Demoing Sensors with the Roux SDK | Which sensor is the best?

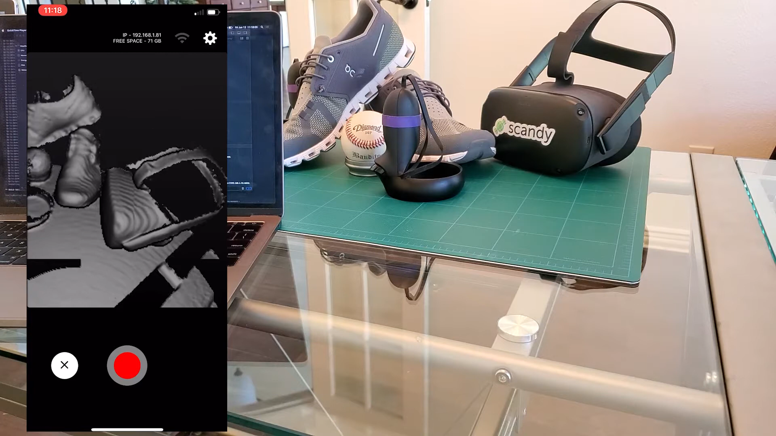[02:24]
And again, this is kind of the best-in-class experience that we have at Scandi, since this is what we focus all of our development efforts on, is making sure that the Rube is the EOS 4 SDK runs really great on the iPhone, since there's hundreds and millions of devices available for you to build applications on top of. So, here we go. You can see this is getting really good detail.
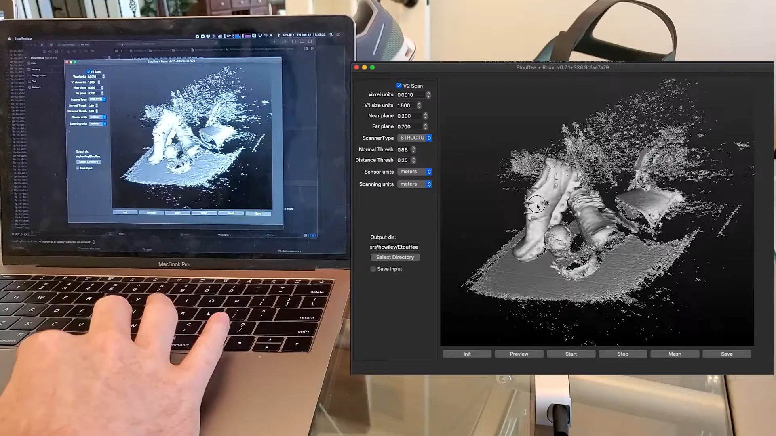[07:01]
And then we can also scan on Linux with OpenCL. And we'll show that in a minute. So, you can just see the different quality of data that we get from different sensors.
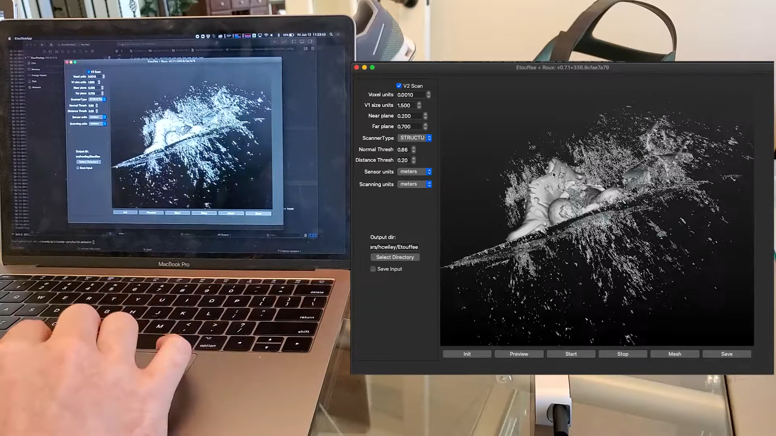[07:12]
So, this is not the true depth camera. It has different features and different drawbacks. We have not spent a lot of time
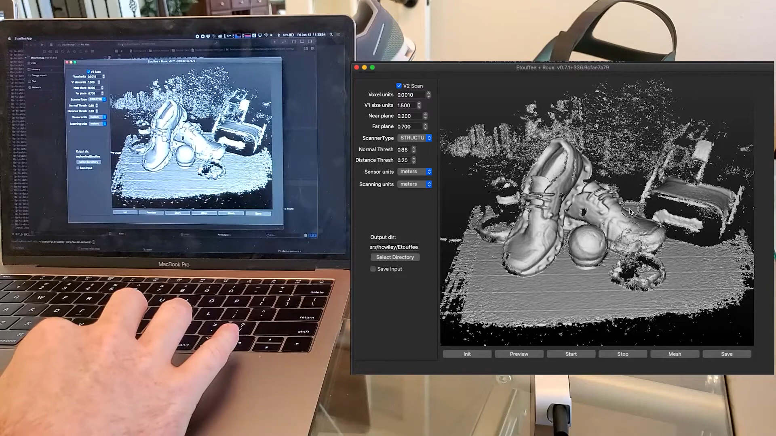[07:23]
refining our cleanup and our processing algorithms for any of these sensors.
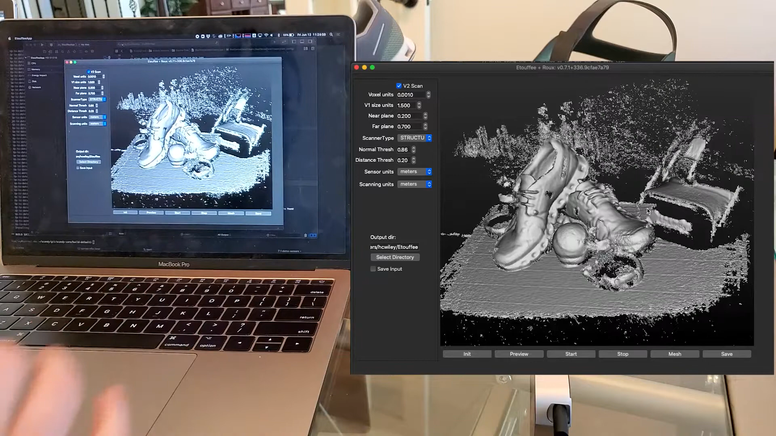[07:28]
So, again, please do not judge these sensors on this demo. This is merely meant to show that Roo can be run from Mac OS and Linux with whatever sensor you want to bring to the table. If you are using any of these sensors in a
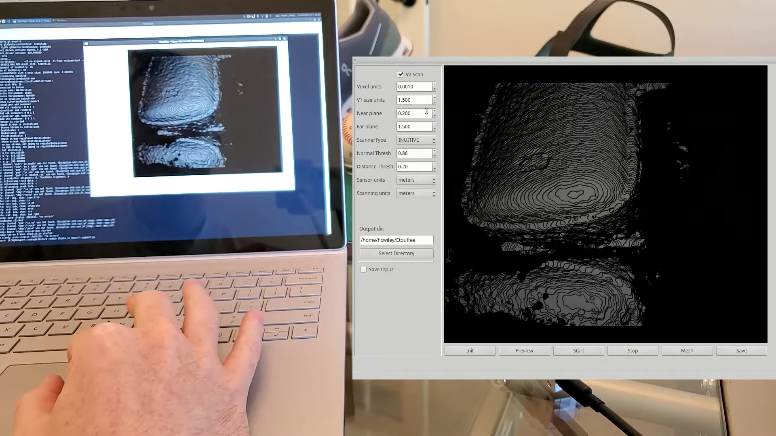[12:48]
And I'm going to do the same thing and drop the far plane in quite a bit.
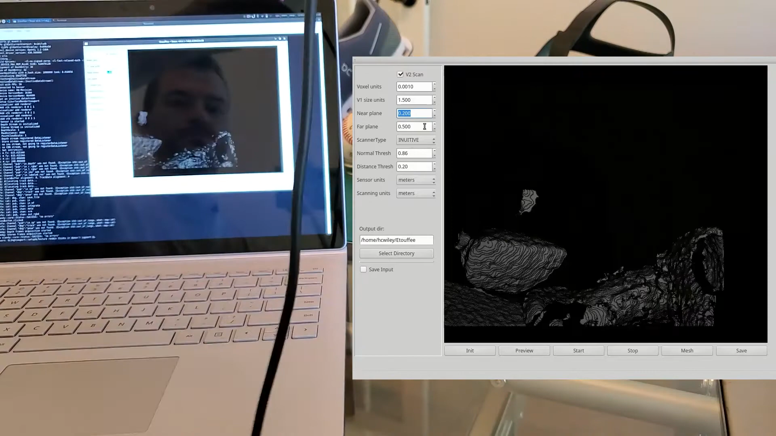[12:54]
You will notice the performance of scanning is not going to be near as good on this machine.
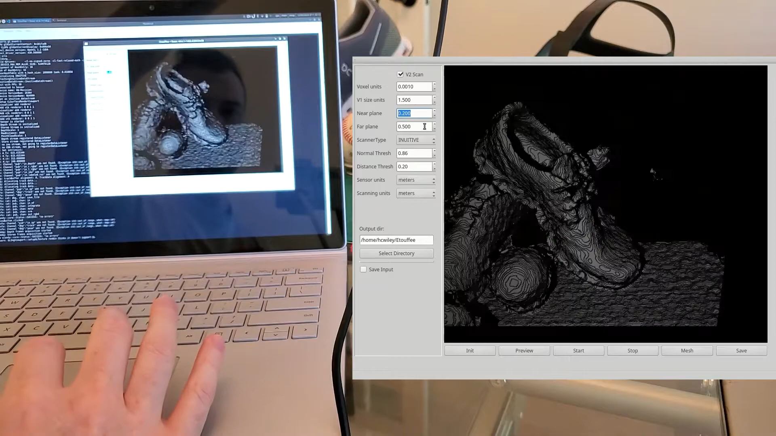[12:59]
That is not an indication of the device, the scanner itself.
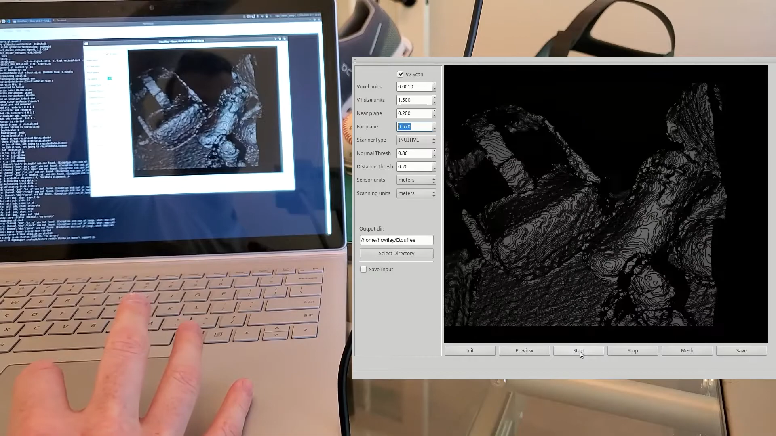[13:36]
It's just a matter of engineering hours. So, again, the scanning here is backwards, but I'm going to go ahead and hit Start.
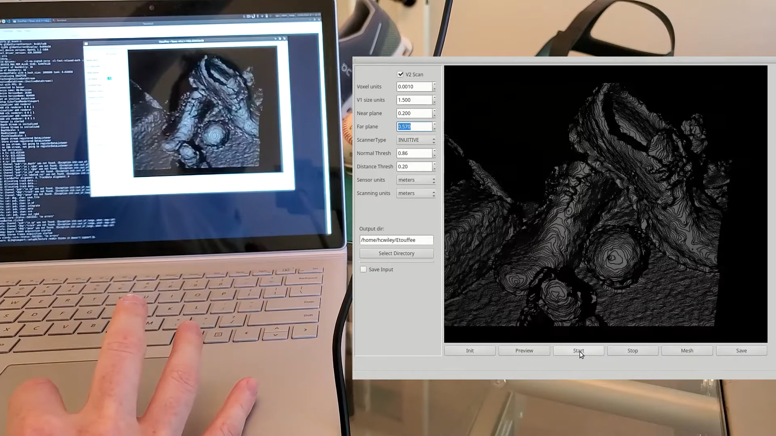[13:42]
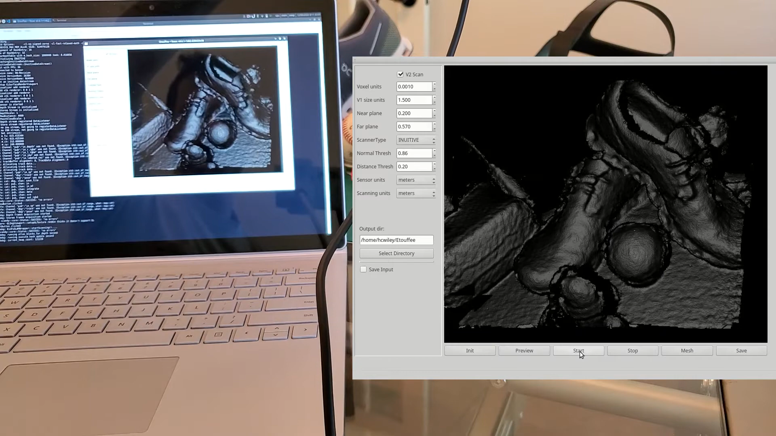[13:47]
And you can see it's a little bit slower, a little bit chunkier to work with.
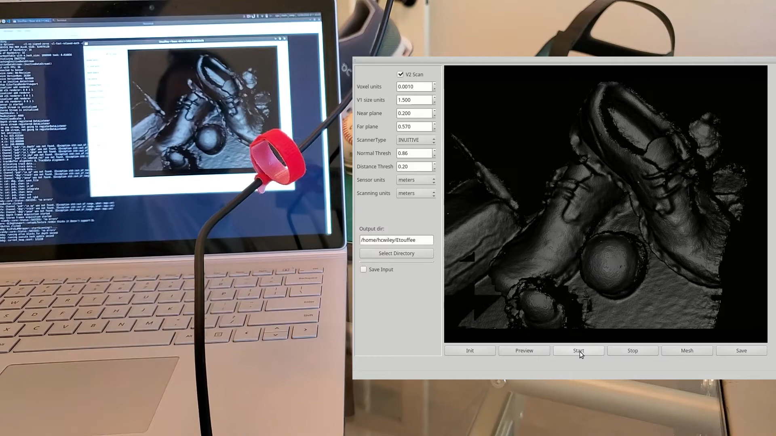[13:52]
But overall, the scanning performance of this sensor, I've been pretty impressed with. You can see the laces on the shoes. You could even see the little rubber bands that I've got on my Quest controllers to keep it from